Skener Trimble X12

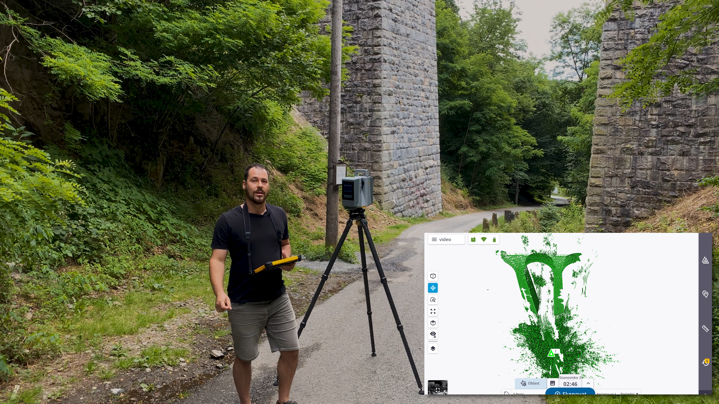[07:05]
Vidíme, že data jsou zobrazená. Můžeme si je projít.
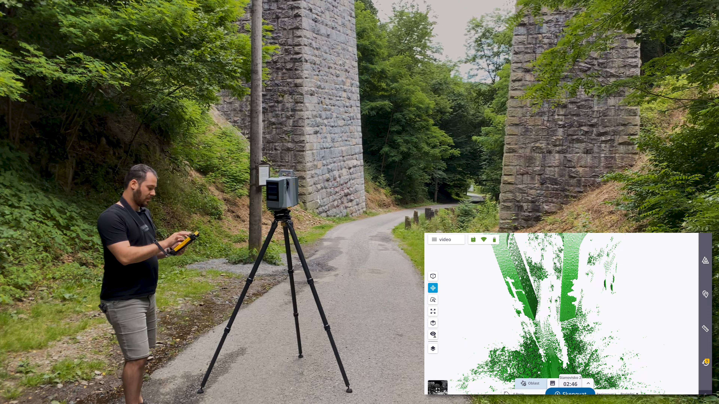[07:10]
Vidíme, že krásně tvar viaduktů máme oskenovaný. Pokud se překlikneme do panoramateckého vzhledu,
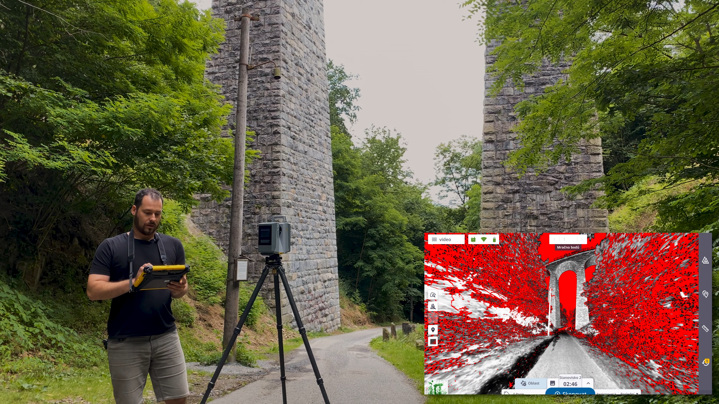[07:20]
tak se můžeme podívat, že skutku, přestože naskenovaný byl celý, až na místa samozřejmě, které jsou zakrytá vegetací,
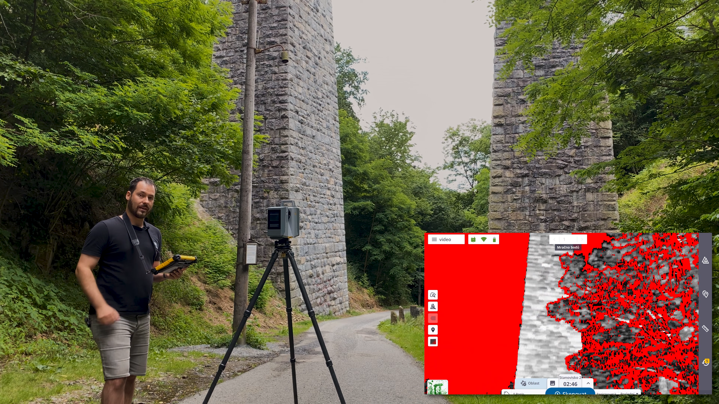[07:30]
tak není zas tak kvalitně, jak by mohl být. K tomu nám můžou posloužit takzvané oblasti, o kterých jsme už několikrát mluvili.
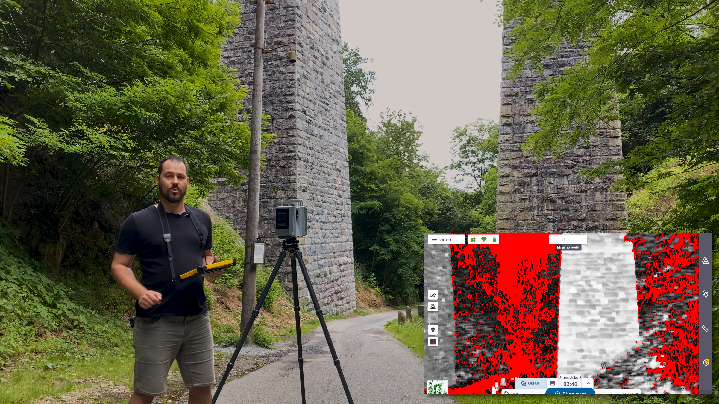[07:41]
Jejich použití je velice jednoduché. Já můžu v takto vyskenovaném obraze jednoduše vybrat oblast
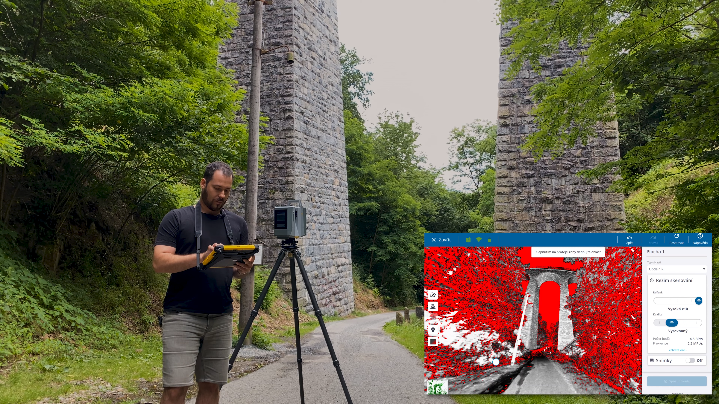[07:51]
dvěma body, kterou si poupravím tak, aby mi se děla přesně jak chci. A spustím skenování. Skenování se nám přidá do fronty. I pro něj můžu vybrat zvlášť parametry, tudíž rozlišení neboli řešení chceme zde vyšší.
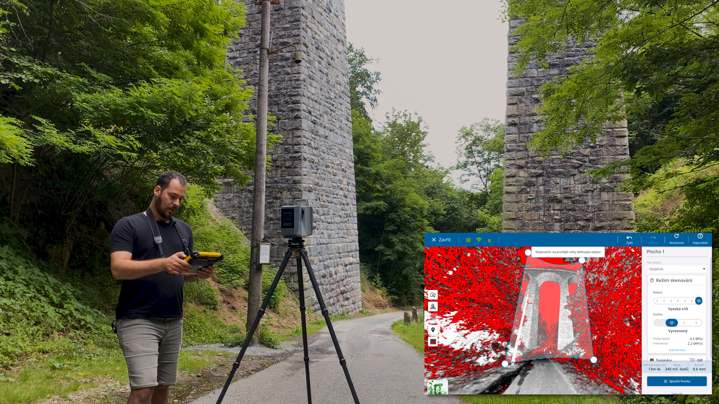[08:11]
Řekněme alespoň 4x.
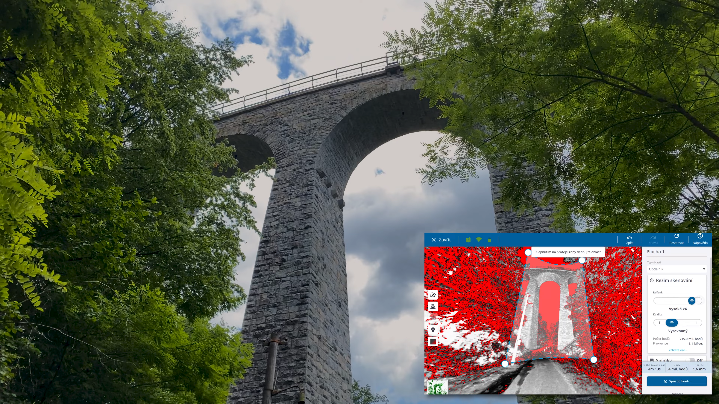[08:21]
A kvalitu můžeme nechat. zkuštíme.
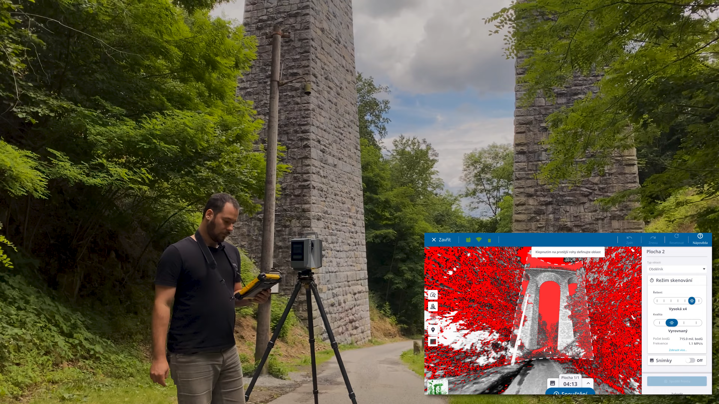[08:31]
Plocha se nám přidala do fronty a skenujeme pouze výseč, kterou chceme, která je znázorně tmito dvěma pilíři.
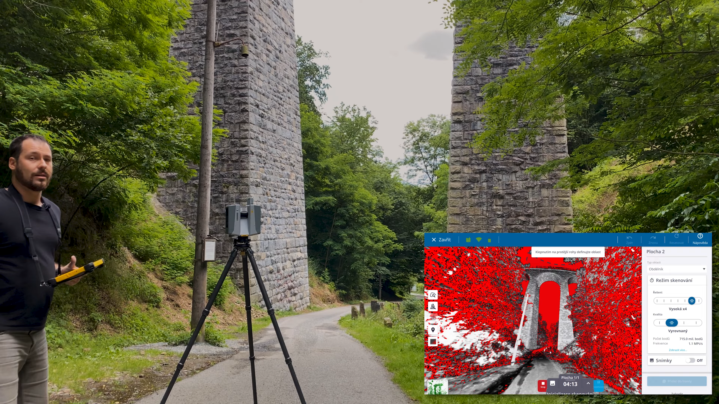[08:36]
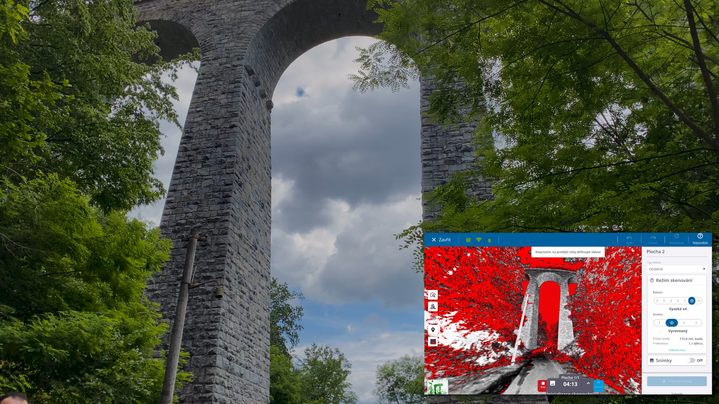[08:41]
A opět za chviličku si ukážeme, jak vypadá daný výsledek. Máme na skenované i jednotlivé oblasti.
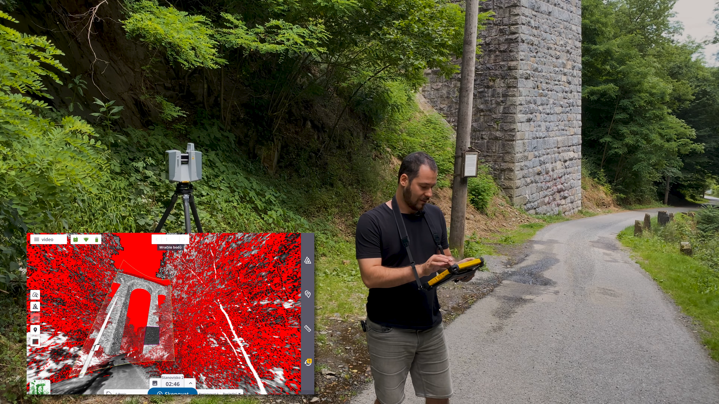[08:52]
Můžeme se podívat na obrazovce, že okamžitě prokoukla struktura celé stavby.
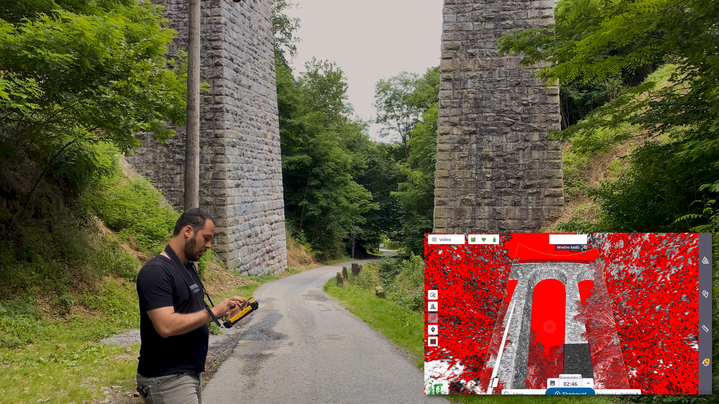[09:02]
Pokud se podíváme na oblast jedna, která je větší, můžeme už vidět detaily jednotlivých kamenů. a pro ukázku jsme náskonovali i druhou menší oblast,
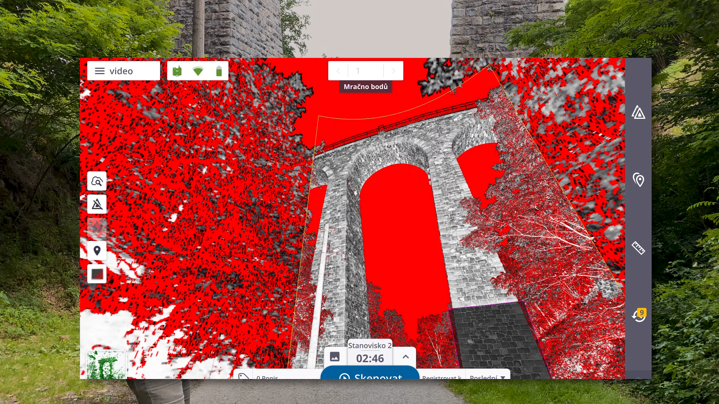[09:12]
která je na nejvyšší kvalitu a zde vidíme jasně i přechod mezi druhou nejlepší a první nejlepší kvalitou, kde už detaily jsou jasně zřetelné.